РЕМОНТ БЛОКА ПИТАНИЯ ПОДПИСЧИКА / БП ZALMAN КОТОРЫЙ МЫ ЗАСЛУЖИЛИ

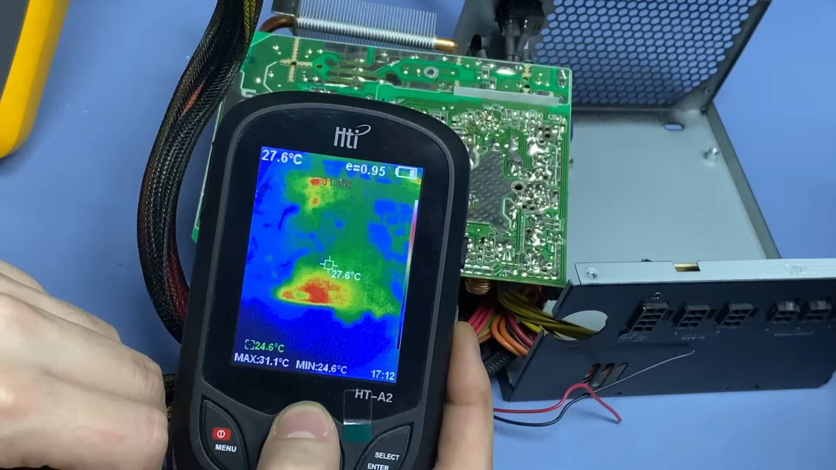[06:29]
On screen: spot 27.6°C, max 31.1°C, min 24.6°C
Мы взяли тепловизор и под ним посмотрели на плату, когда она подключена к сети. И видим, что в зоне дежурного питания у нас есть вспышка тепла. Потенциально это как раз таки стабилитрон, под которым был подгоревший текстолит.